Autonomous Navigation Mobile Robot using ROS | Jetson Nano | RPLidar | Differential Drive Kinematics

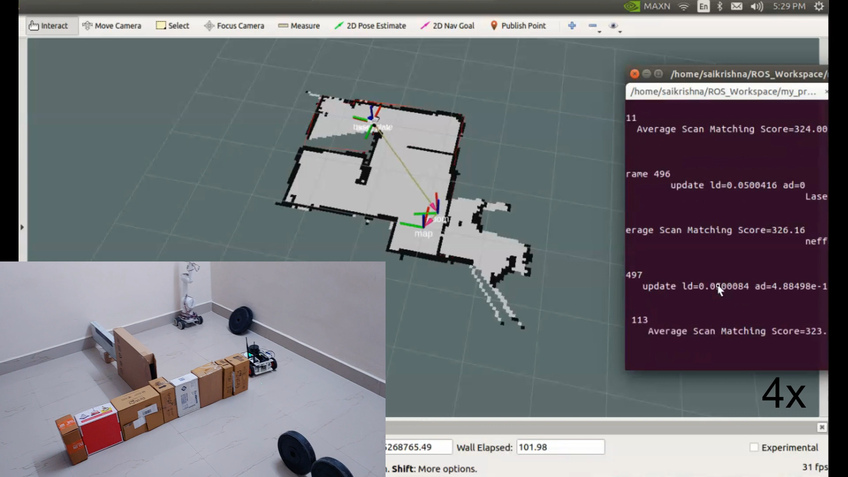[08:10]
We got the map. Let's save the map using map saver node of map server package.
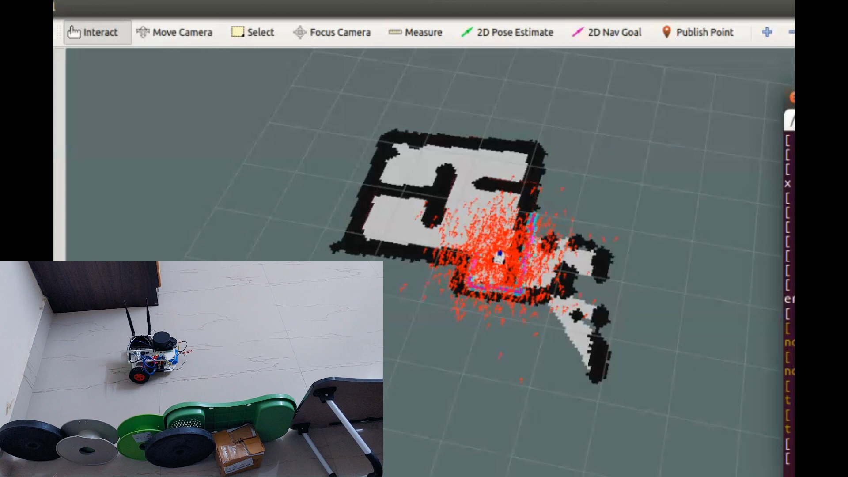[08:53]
Ok, everything is loaded. Let's do a pause estimate to help AMCL node in localizing the robot.
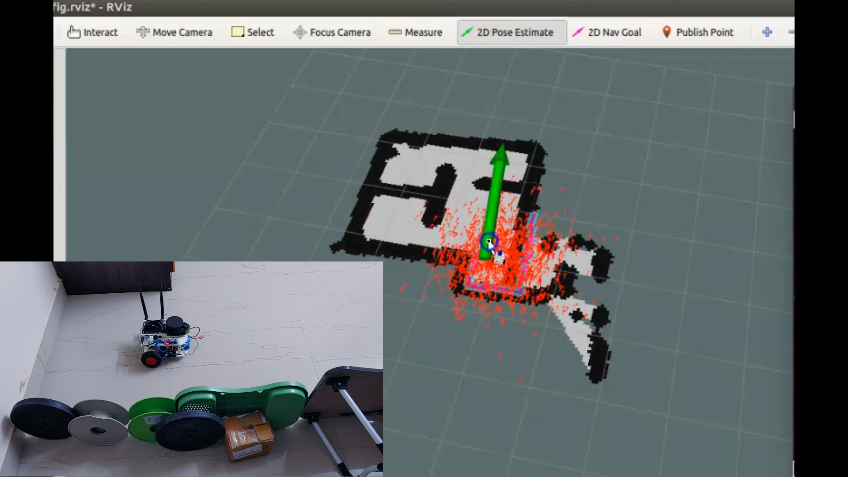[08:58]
Now, we are set to send the goal location.